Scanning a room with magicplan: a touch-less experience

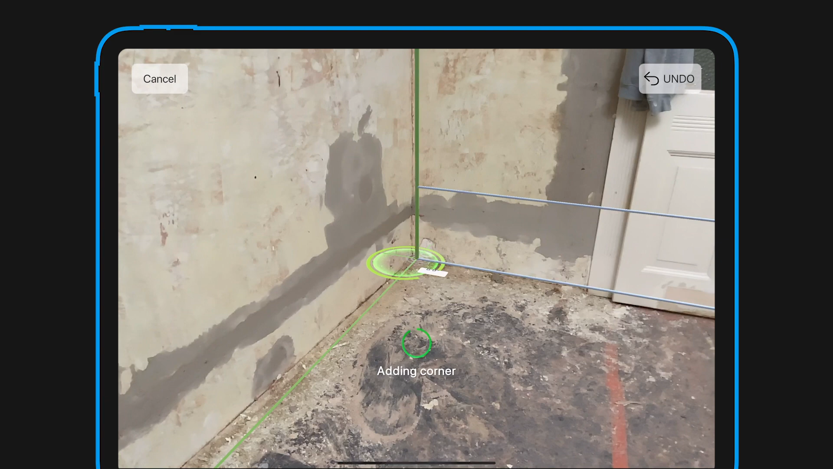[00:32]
To set the room height, you simply tilt up to the ceiling.
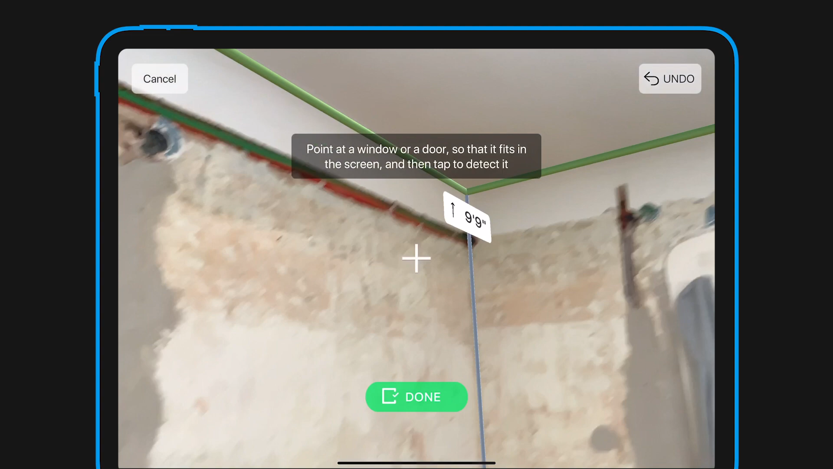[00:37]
By aiming at doors or windows, the app will also detect, place and size them.